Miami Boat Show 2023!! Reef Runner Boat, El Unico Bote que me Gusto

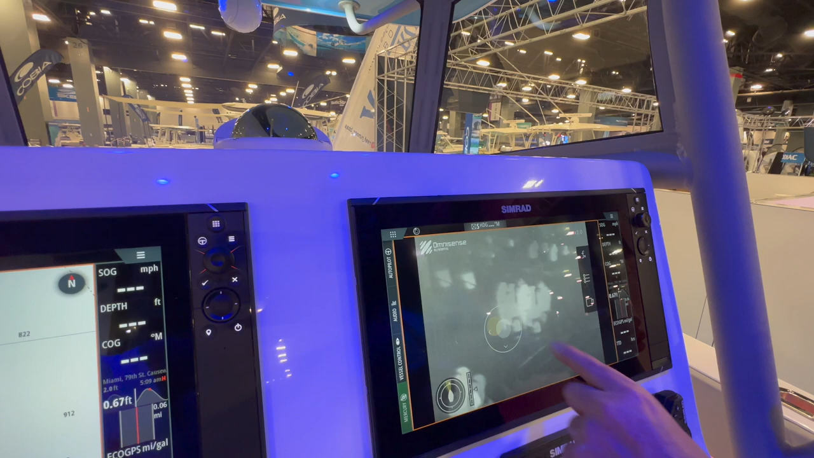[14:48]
mira como todas las cosas que son calientes se ven, se ven en infrarrojo si ahí estamos mirando para allá,
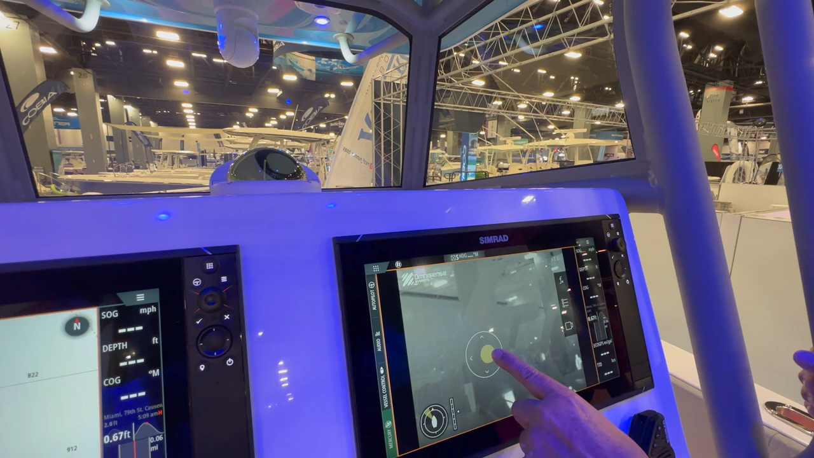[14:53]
mira ahí esa gente que están sentados ahí,
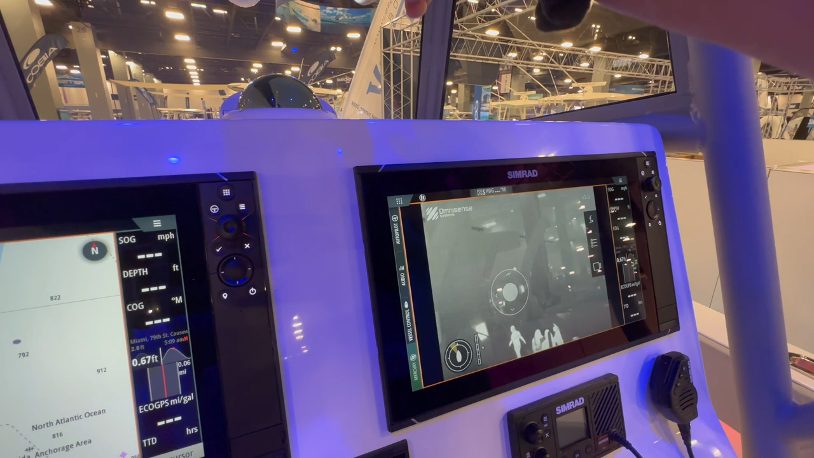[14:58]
esa señora que va caminando y así mismo se van a ver los objetos cuando estén en el agua exacto,
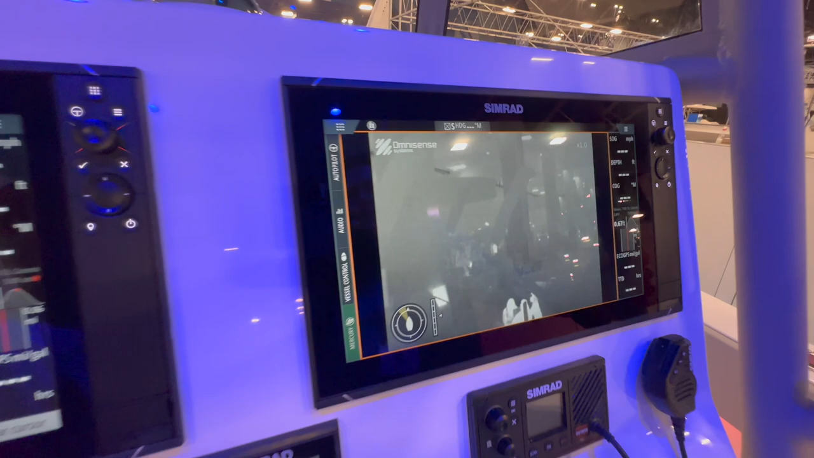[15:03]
si se te cae una persona de noche al agua, la persona,
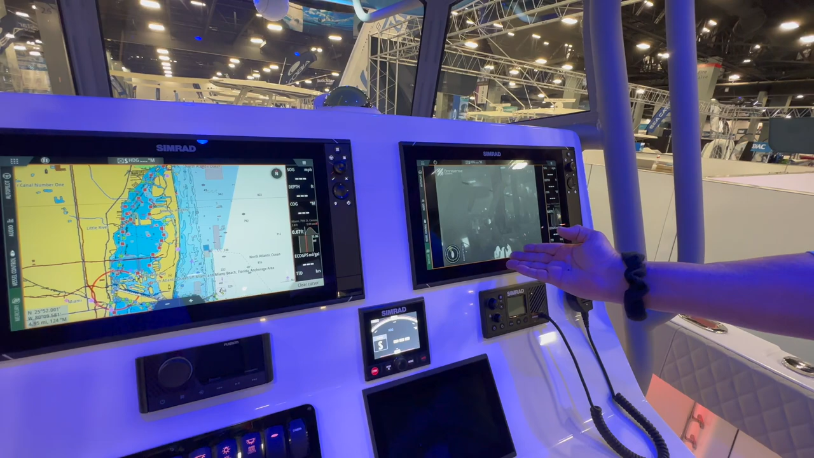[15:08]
el cuerpo tiene más temperatura que el medio ambiente entonces siempre tú puedes ver una persona,